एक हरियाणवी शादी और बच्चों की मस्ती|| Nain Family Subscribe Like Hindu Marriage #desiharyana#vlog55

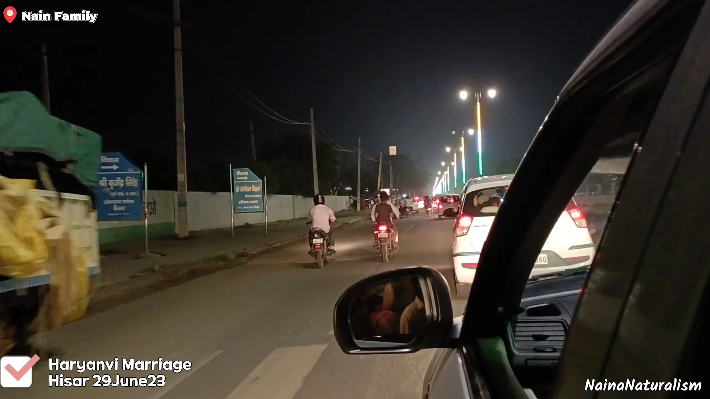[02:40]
ये लो भाई। दीक्षु ए प्रतीक्षा ये है बेटा ज्वार नगर की लाइट, और ये साइड में आ गया ये कचेरिया है हिसार की। कचेरी क्या बोलते हैं यार, मिनी सेक्रेट बोलते हैं किसको,